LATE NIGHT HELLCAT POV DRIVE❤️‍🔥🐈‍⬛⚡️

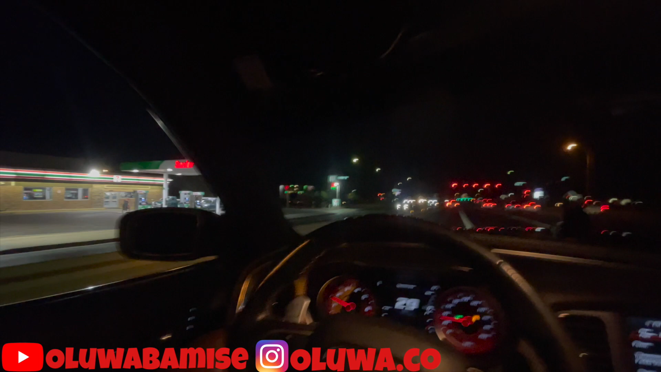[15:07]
So I'm gonna make a U-turn right here. Then we're gonna pull up to that gas station.